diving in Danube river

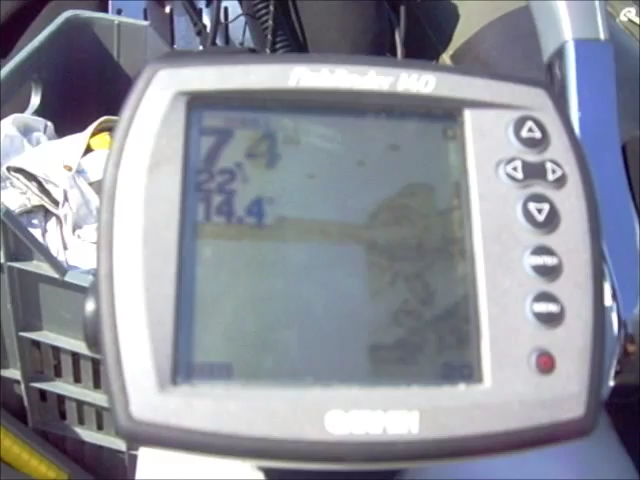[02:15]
Ето го. Ето го, тигна на 4-1.
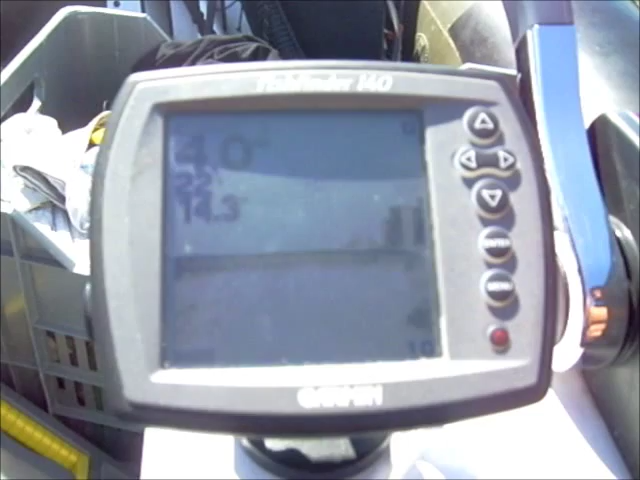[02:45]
Сега трябва да го пресечем. 4, да, 3 и 6. Ето го къде тигна. Да, и пак върна веднага на 6-7.
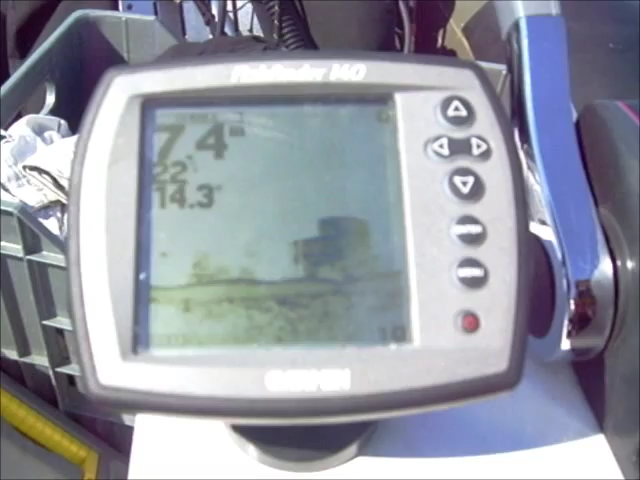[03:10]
Ето го. Последни точки, края му.
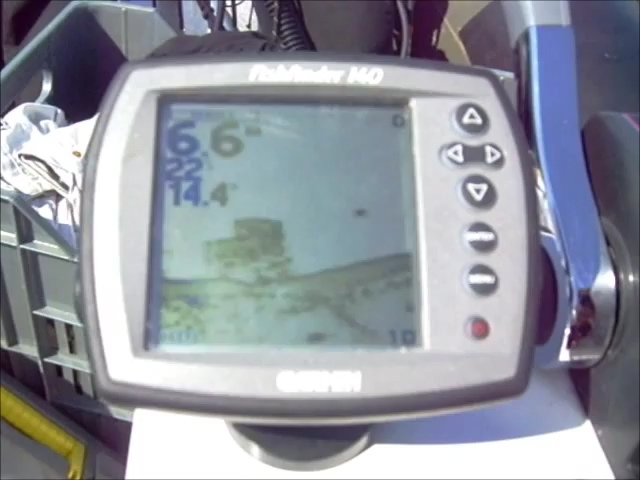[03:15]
Носа, нали? 3.9, дига много бързо, да.